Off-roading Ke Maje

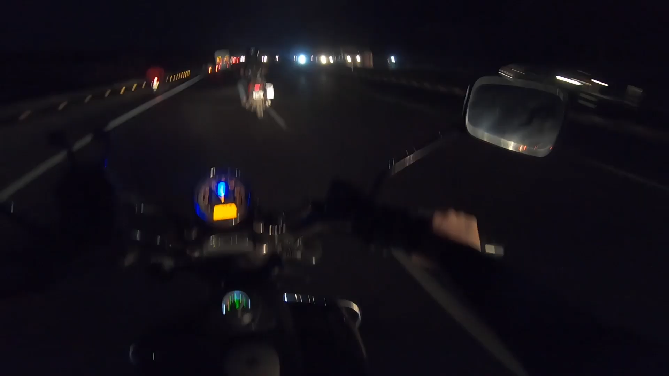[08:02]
राइट को लेके निकालती हूँ बाइक आगे, रास्ता खाली है।